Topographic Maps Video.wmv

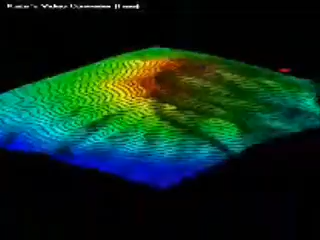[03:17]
You'll see that on this map, both contour lines and color are used to show elevation.
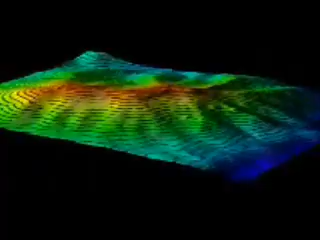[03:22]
As it tilts back and forth, you can get a sense of what the hill that's pictured here actually looks like.
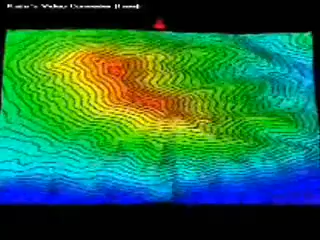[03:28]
Remember that contour lines connect points of equal elevation.
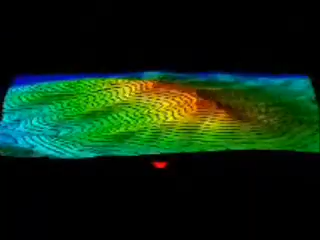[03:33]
Looking at a key of any map is important, but let's take a look at this particular key of commonly used map symbols for topographic maps.